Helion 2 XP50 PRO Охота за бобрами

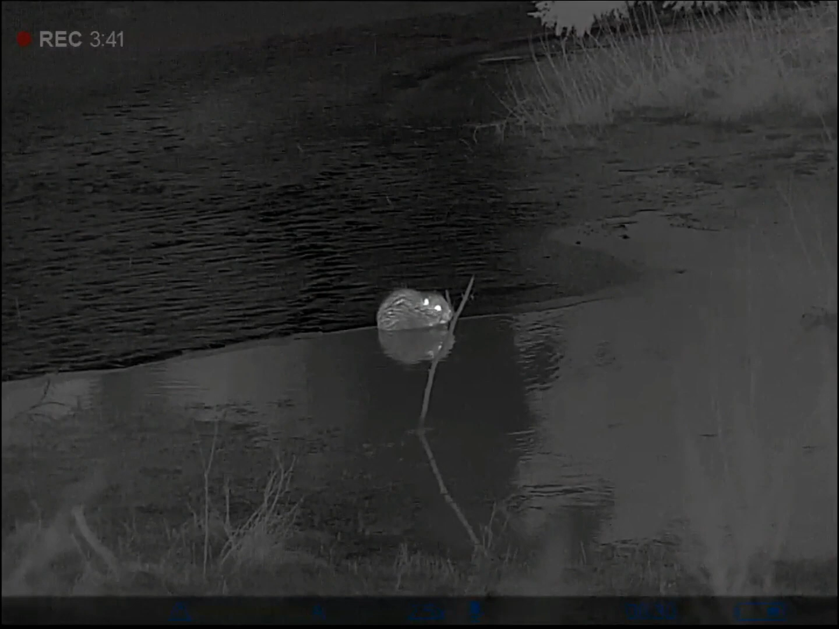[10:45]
Да, подсветка опять, аккумулятор этот долбанный сел, литий-ионный, на подсветке.
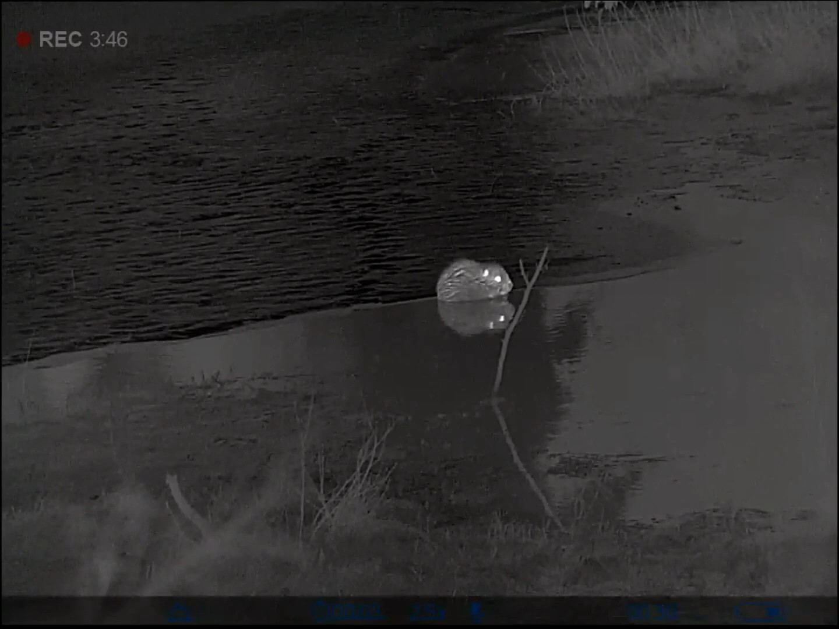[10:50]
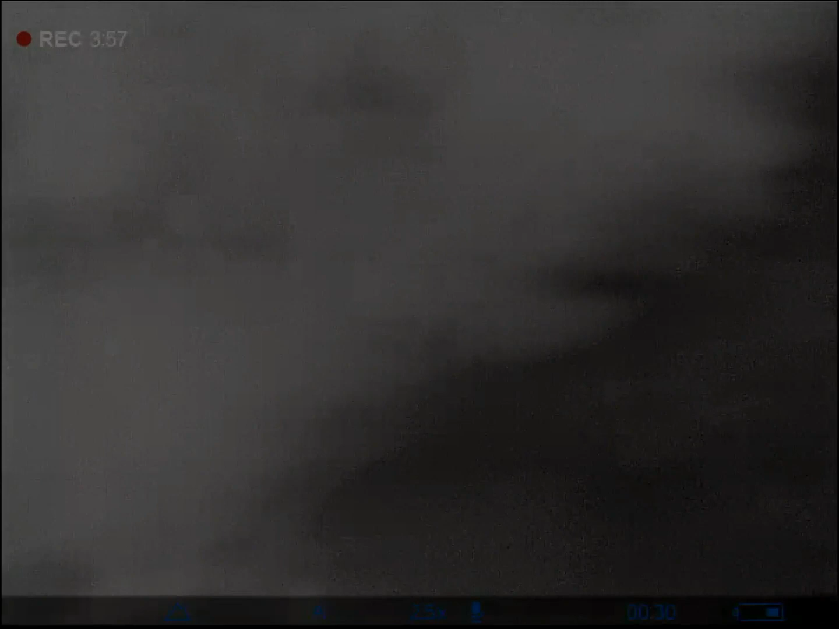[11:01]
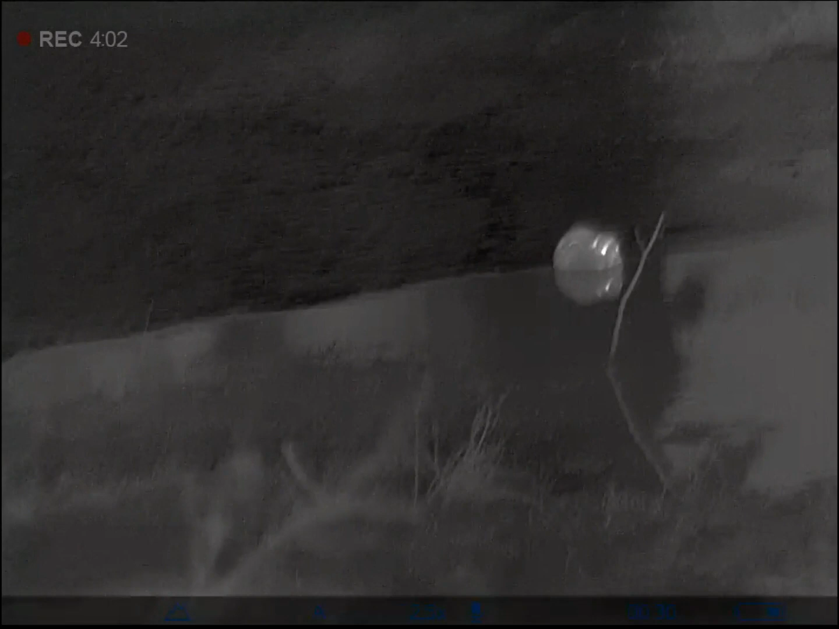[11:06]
Не знаю, он приплыл слева откуда-то.
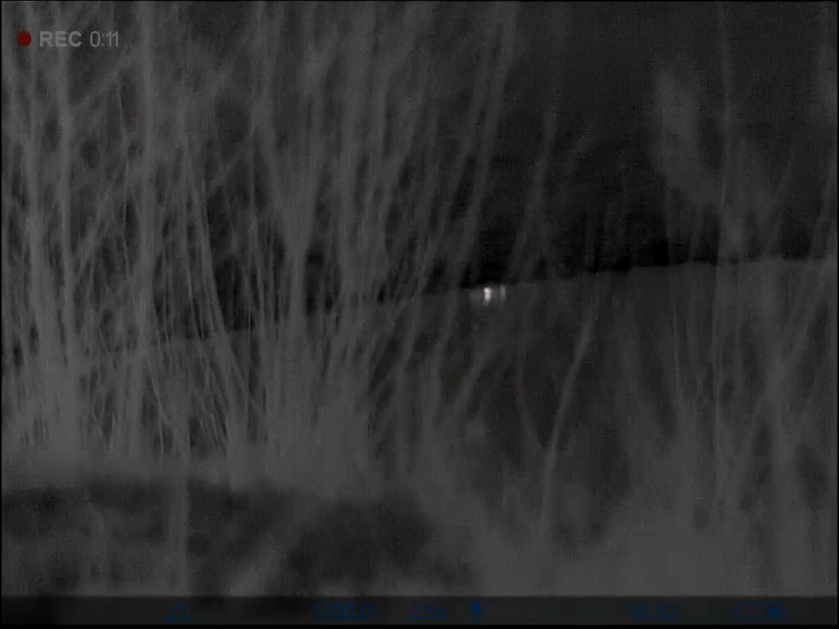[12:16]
Прямо перед нами, левее, в кустах на краю льда голова торчит.
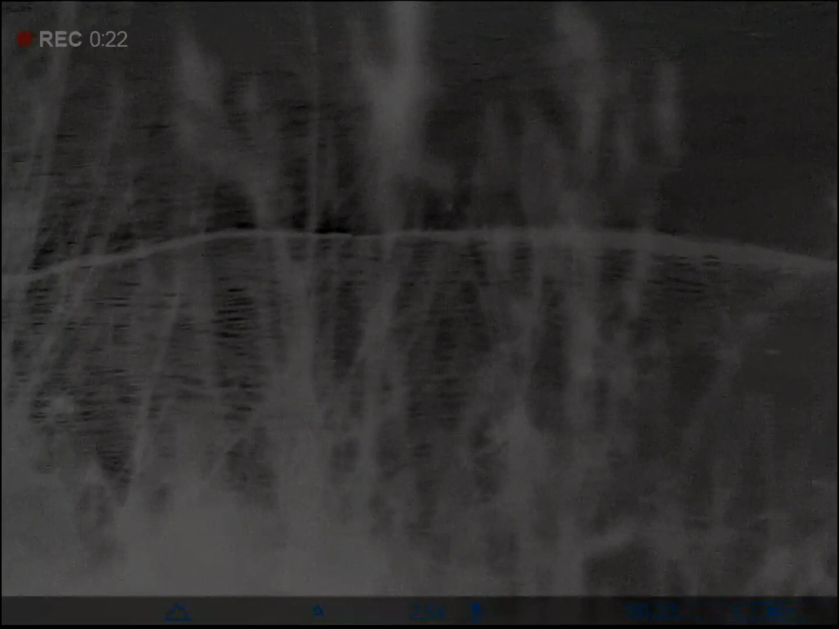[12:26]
Не успел я сфотографировать, как он ныряет.
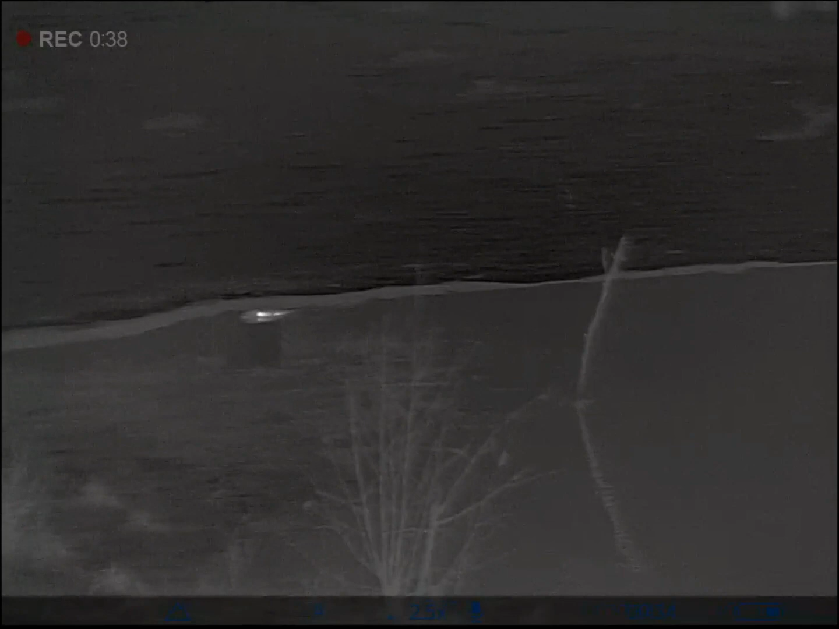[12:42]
Вот одного я вижу, а второго нет.
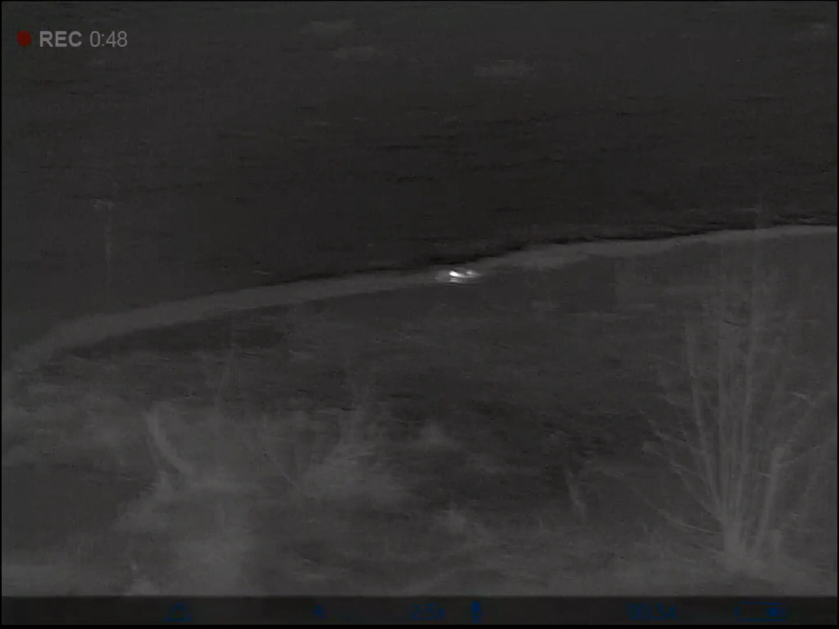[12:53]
Вот сейчас один на меня смотрит.
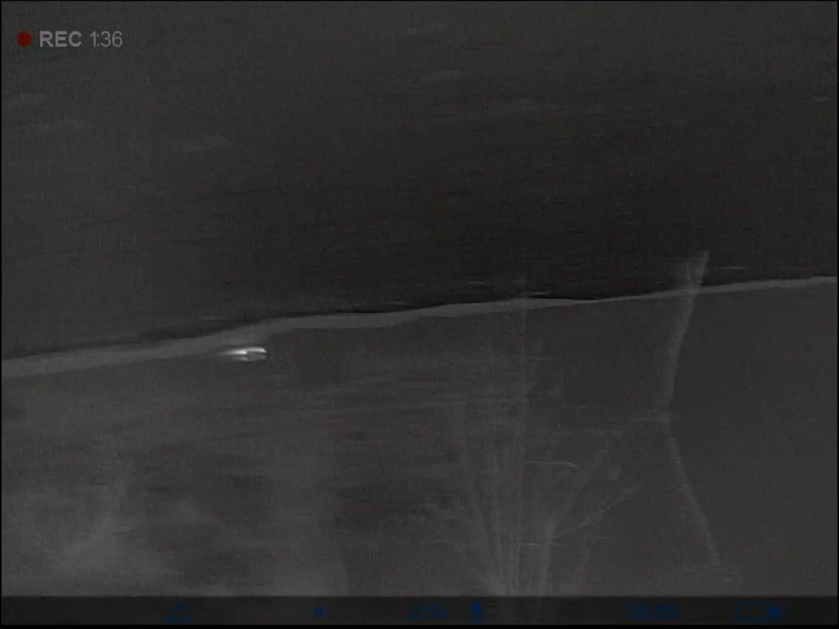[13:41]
Второй справа, из-под елки выплыл. О, поплыл.
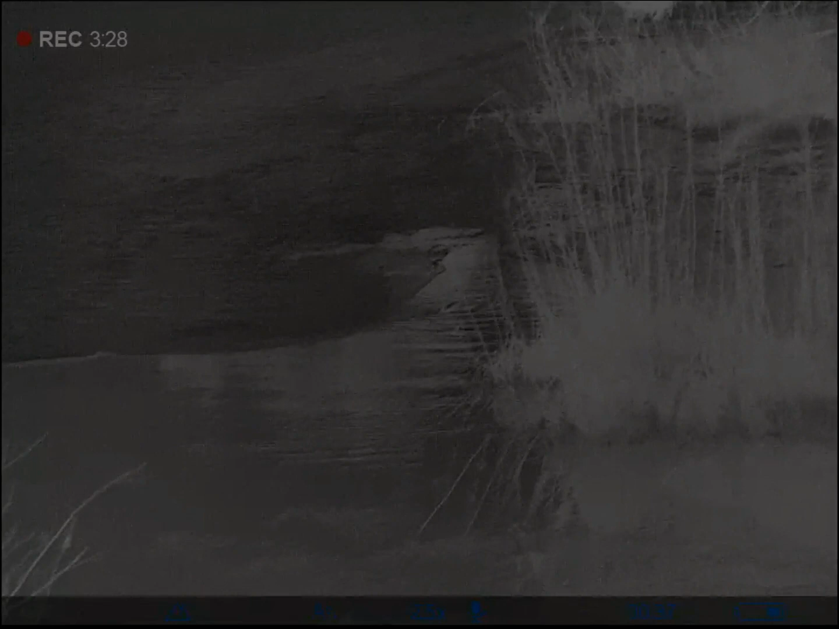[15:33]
Ага, вот отсюда бы надо было ехать, это отсюда бы я обоих видел. А там за кустом я не видел.
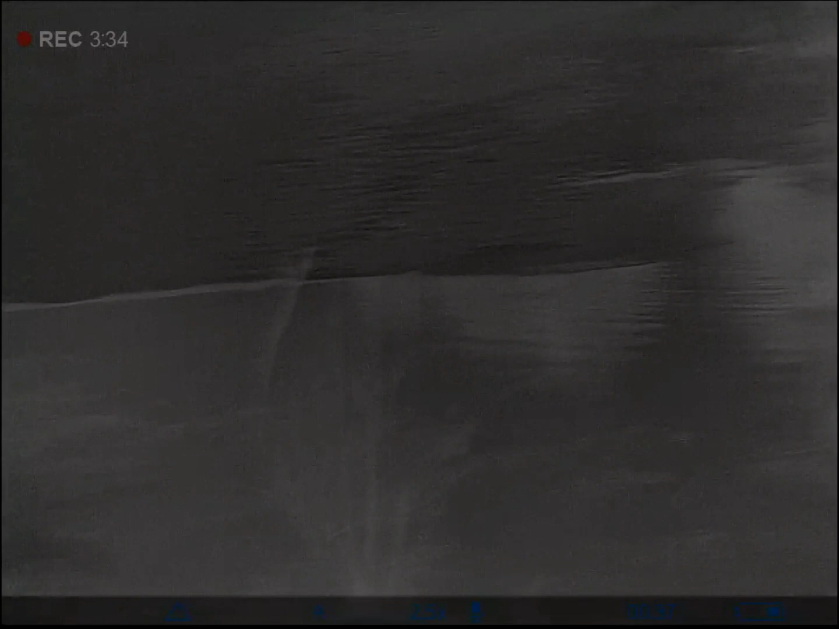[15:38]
Ладно, давай сейчас попробуем аккумулятор поменять, может быть, еще на что-нибудь снимем. Опа, нырнул. От второго глаз через лед только светится, вижу.
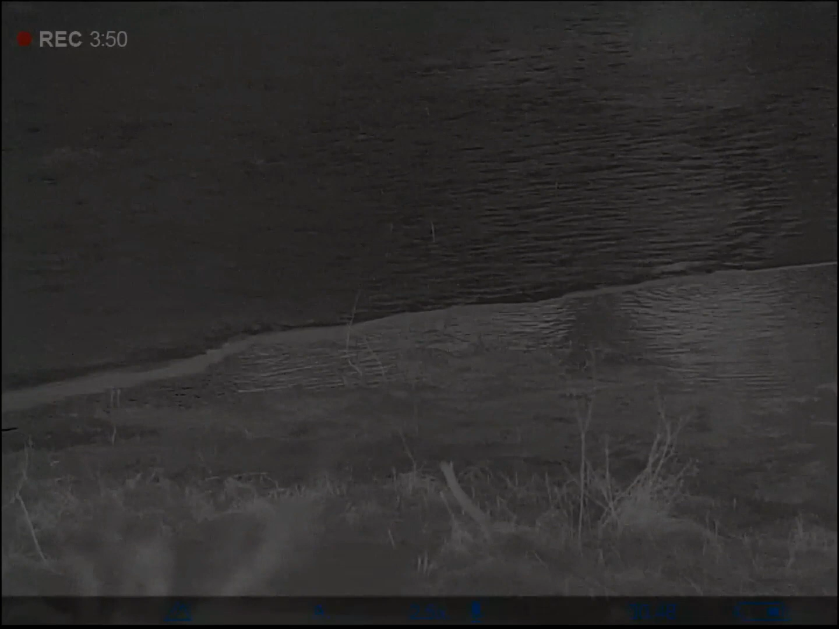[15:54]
Да, наверное. Он там под елкой, вот там перед елкой кочка, вот она оттуда светит, торчит справа. Он поплыл.
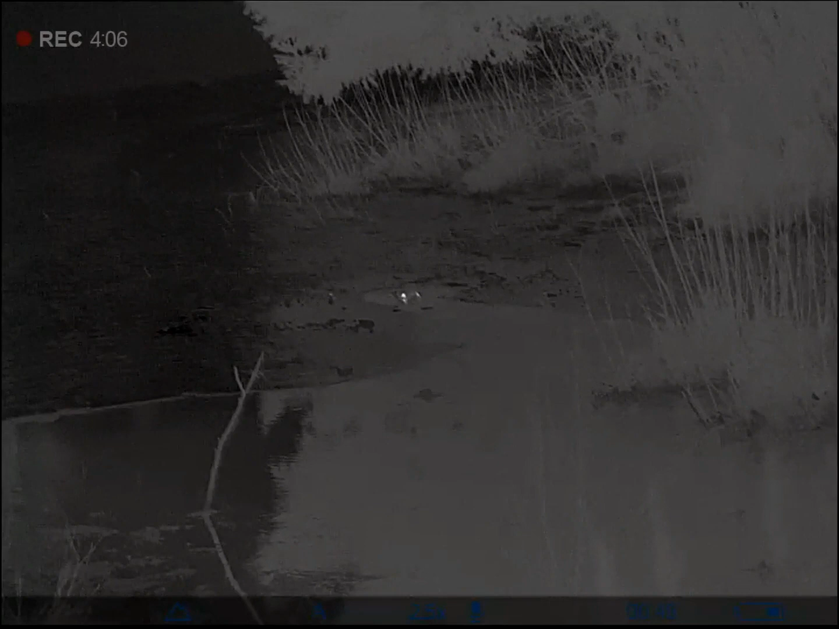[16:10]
И второй там же вынырнул. Оба нырнули.
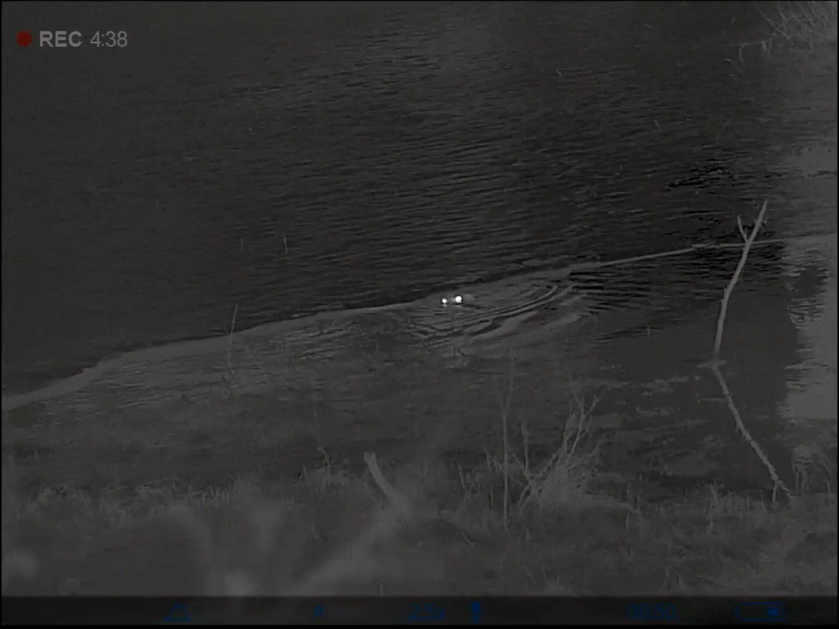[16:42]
Видишь его фонариком, нет? Да вот прям, вот как я смотрю, прям передо мной, на краю, у края льда голова торчит.